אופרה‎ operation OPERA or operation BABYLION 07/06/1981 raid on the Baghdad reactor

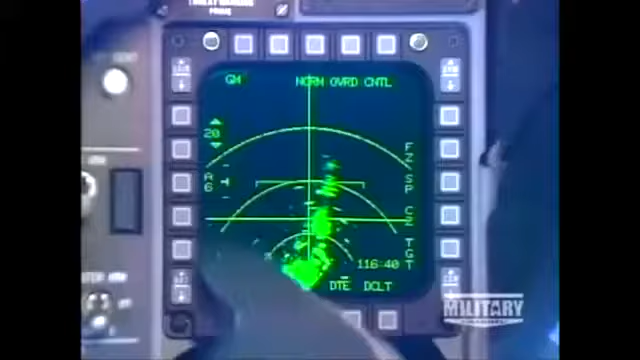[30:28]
You make sure all your switches are on. Everything is all set. You check and recheck.